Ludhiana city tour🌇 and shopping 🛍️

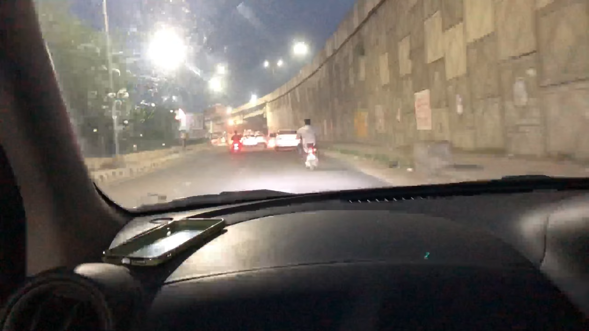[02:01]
अब हम अब हम बाइपास चौंक में जलंदर बाइपास
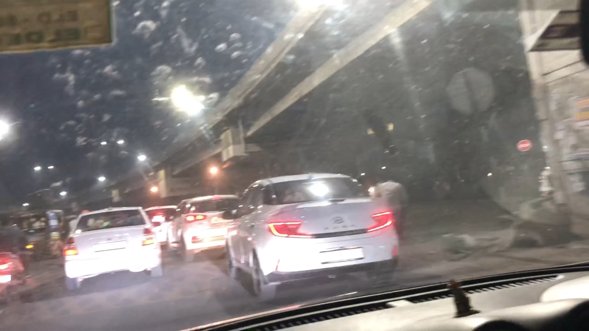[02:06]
चौंक है जो लुद्याना वाला महाँ पें पहुंच गए हैं यह
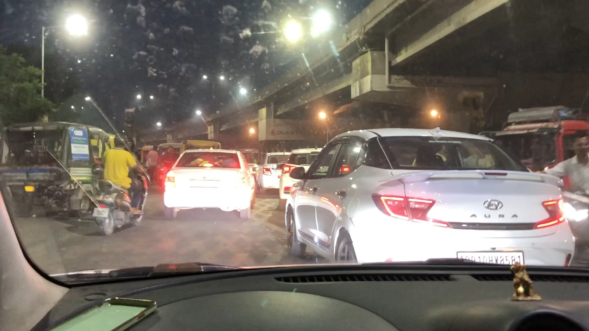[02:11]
कि जब आप जलंदर से आएंगे तो यह लुद्याना का
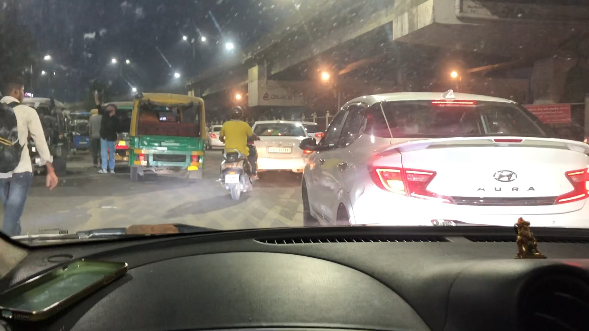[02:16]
फ्रस्ट चौंक है अगर आप दिल्ली से आ रहे हैं तो यह कि
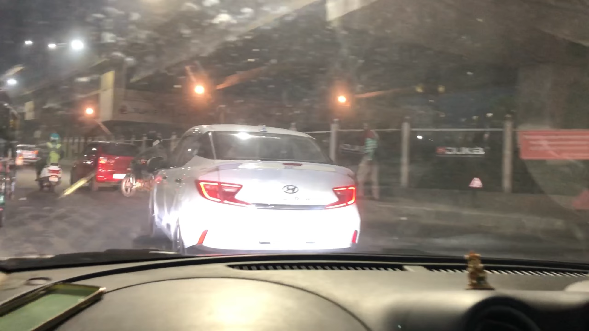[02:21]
नुद्याना का लास्ट चौंक है तो अगर
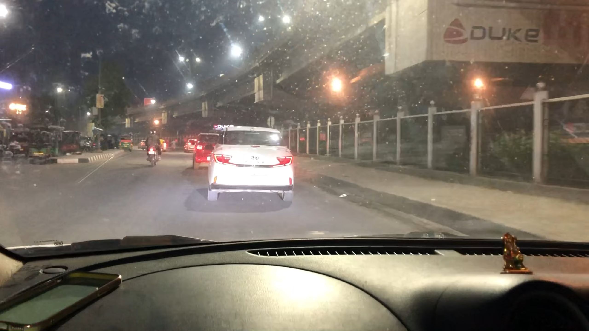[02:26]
आप सीधा चले जाओगे तो आप सीधा यह जा रहा है रोड हमारा दिल्ली
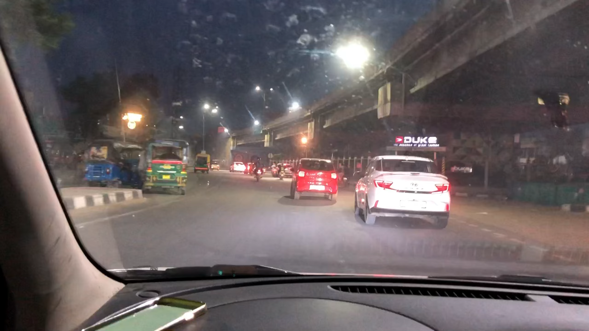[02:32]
की तरफ और आमने लुद्याना सिटी की तरफ जाना थे तो राइट हैंड पर यहां से पूरेंगे
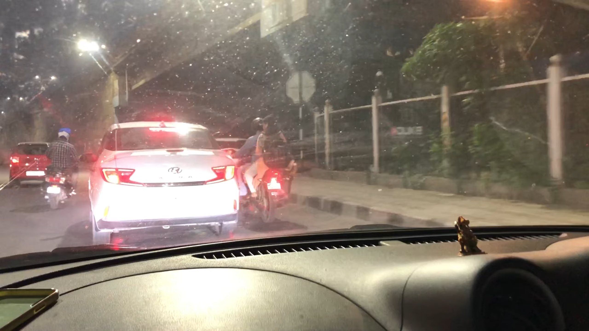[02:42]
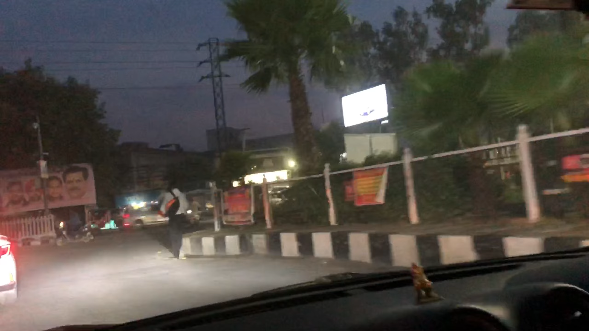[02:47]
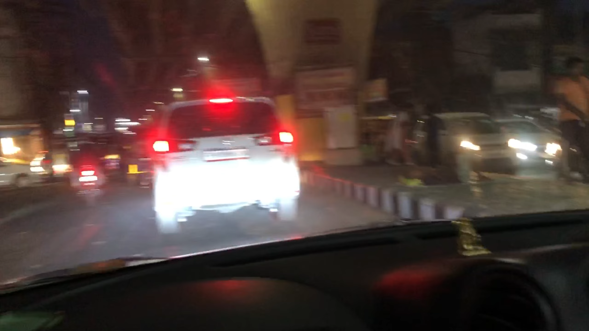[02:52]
तो दोस्तों दिल्ली जैसा ट्राफिक लो ध्याना में भी है यह उल्ड सब्जी
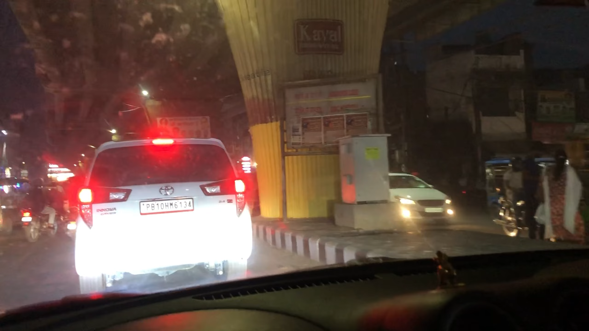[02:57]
मंडी चौक है हमारे जहां पर से लेफ्ट एड़ साइड़ साइड पर
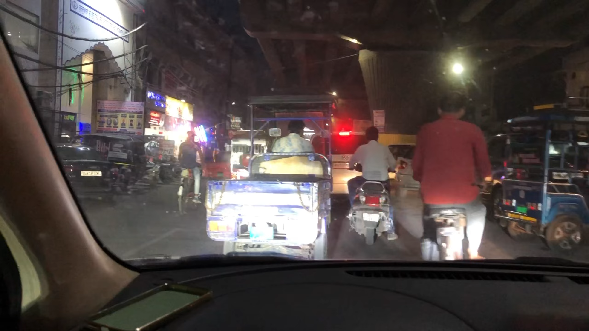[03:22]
से गुर्द्वारा सिंग सभा पुरानी सब्जी मंडी है
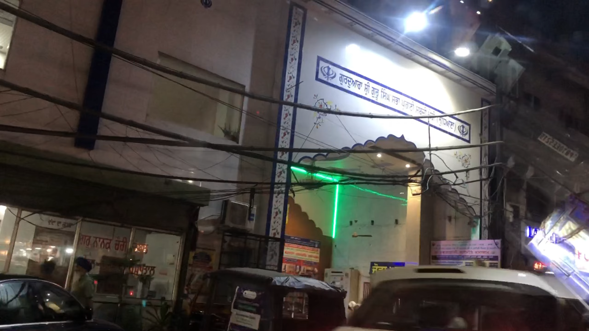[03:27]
लुद्याना का तो आप देख सकती हैं कितना रश है सामने
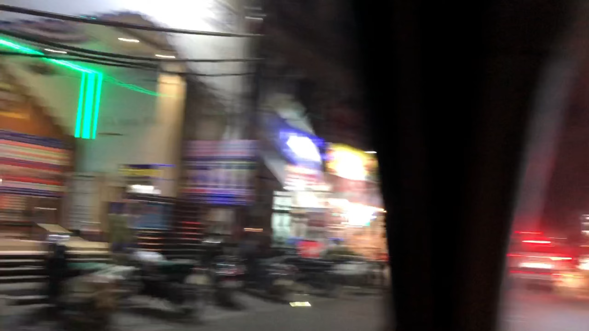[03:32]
हमेशा यह रश ऐसे ही रहता है सिरफ दिन में थोड़ा बहुत इस रोड में
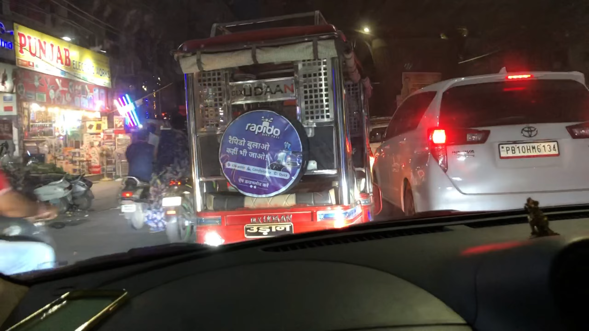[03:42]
शांती आती है फर अमोमन यहां पर रश रहता है देखे हुआ ऐड़
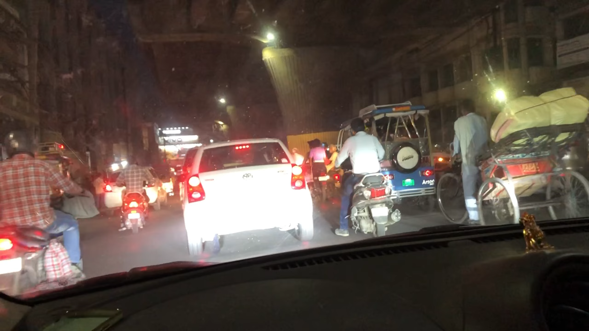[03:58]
rocket गाव है तो यह हमारा जो नेक्श मेंस्ट चौन
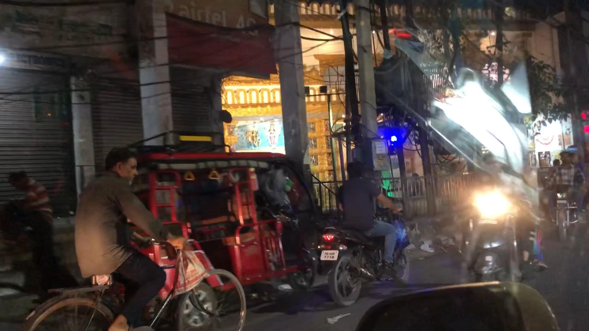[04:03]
के है पुराणे सभदय मंडी किया के हम आताशीत्रा माथा मंदिर प्राचीन माता मंदर यह हमारा है
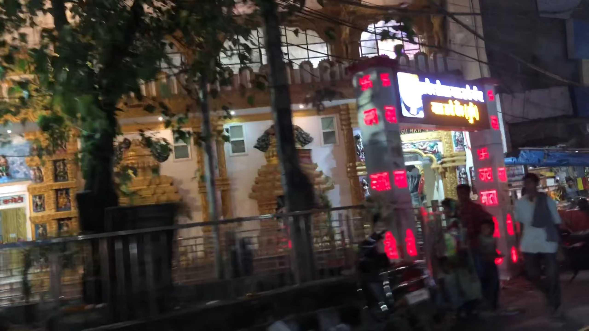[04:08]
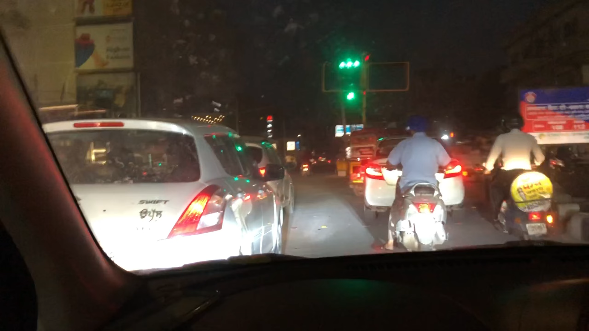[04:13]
कि आ हैसी कि सूये जो है पॉाल्य चौंक है जी और मेरे लेफ्ट पर फांटेन चौंक का रास्ता ही यह वाला है इस साइड पर फांटेन चौंक है
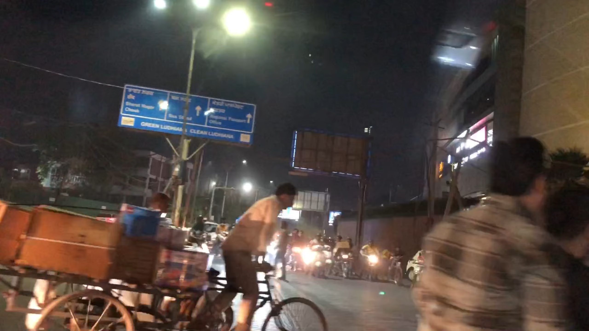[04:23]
और यह जो हमारा यह रास्ता जा रहा है यह डी एम सी हॉस्पिटल के लिए सीधा चले दाता है
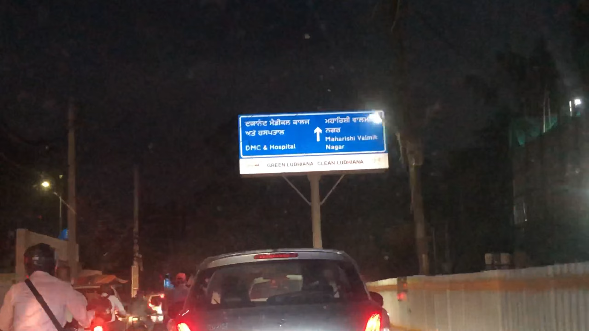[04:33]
अब यह जो इसाइड आगी है जी हमारी लुध्याना में अभी खुल गी है यह वाला वालों की थी